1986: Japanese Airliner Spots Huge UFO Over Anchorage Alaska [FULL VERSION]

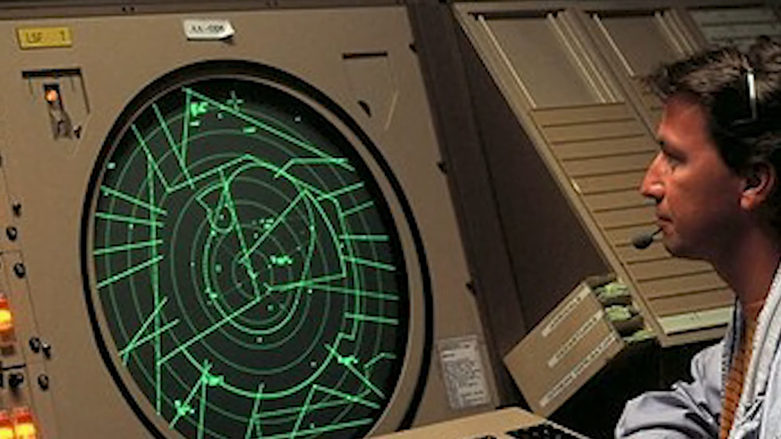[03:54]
The Anchorage Center replied that they saw nothing on their radar. I set our digital weather radar distance to 20 miles, radar angle to the horizon. There it was, on the screen, a large, green,
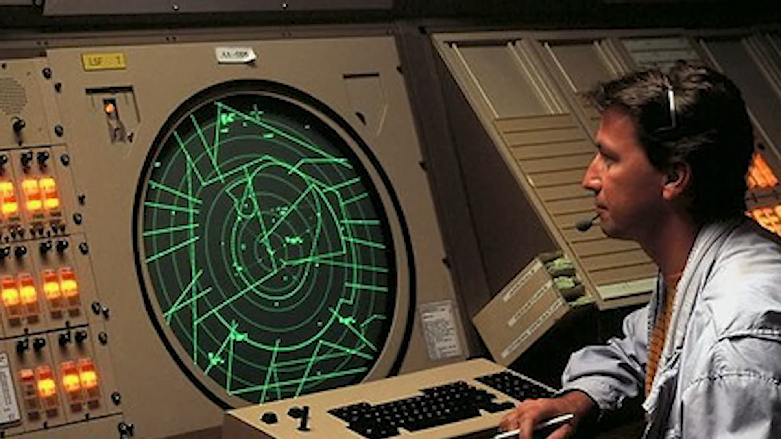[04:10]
round object that appeared 7 or 8 miles away in the direction of the object.